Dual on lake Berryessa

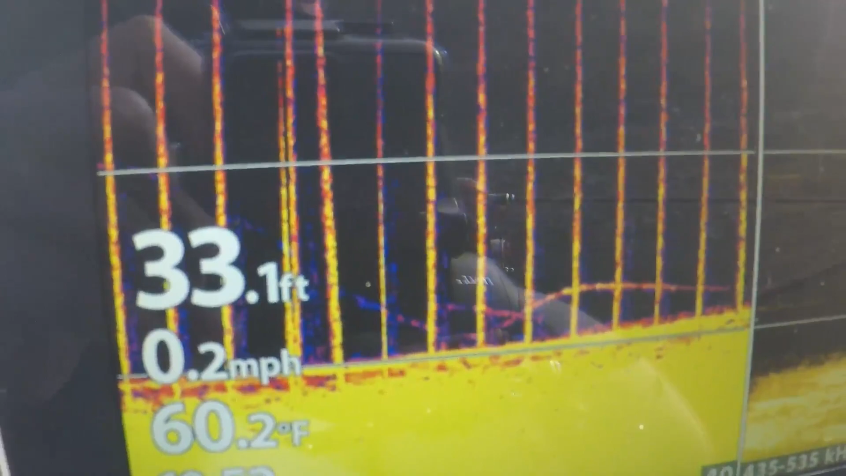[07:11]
On screen: depth 33.1 ft, water 60.2°F, speed 0.2 mph
A lot of interference right here. But those are definitely fish.